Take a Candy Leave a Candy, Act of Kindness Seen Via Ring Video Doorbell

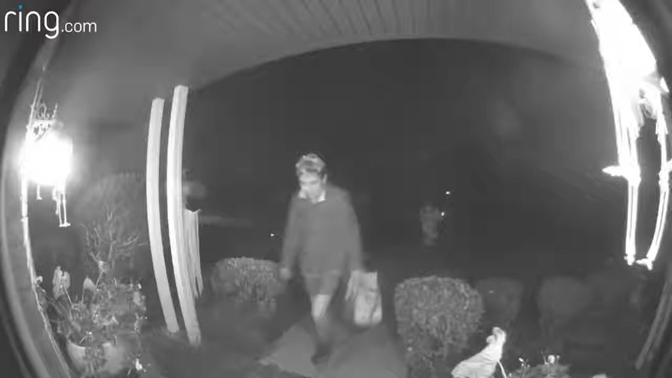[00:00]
Have as many as you want.
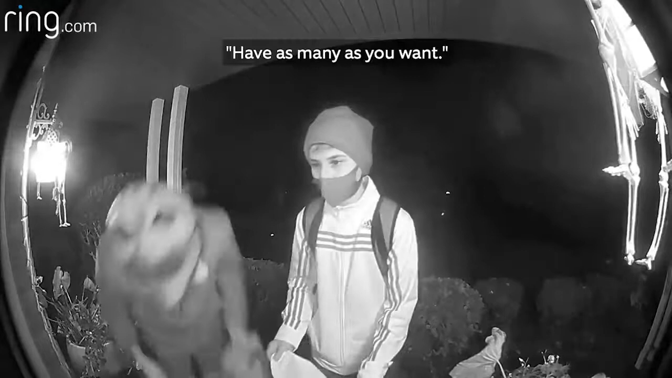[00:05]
It's not the Starburst.
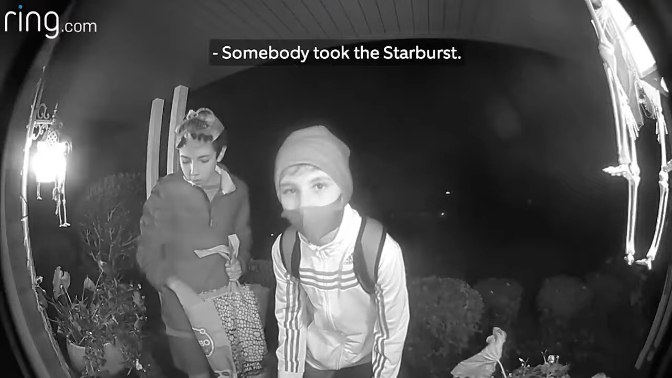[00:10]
Somebody took the Starburst. Who took the Star- You know what, no, wait.
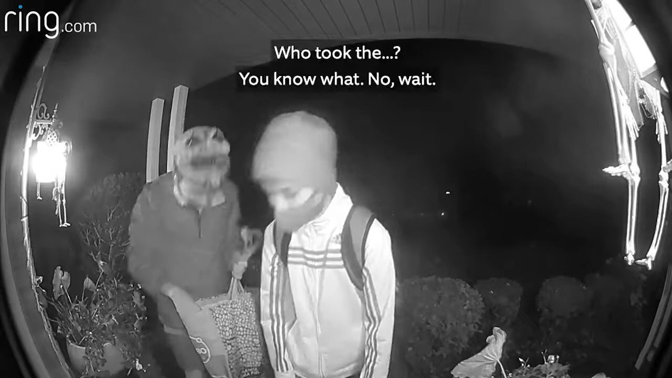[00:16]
Some did it. Wait, wait. I got some. I got some Starburst.
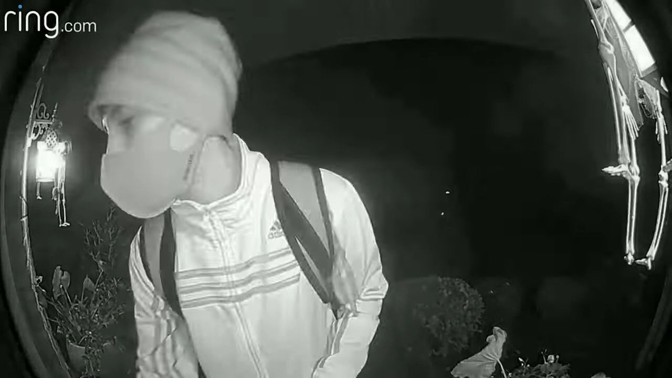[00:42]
Oh, let's put it in here. I gave him the Starburst. I'm taking four. I gave him the Starburst.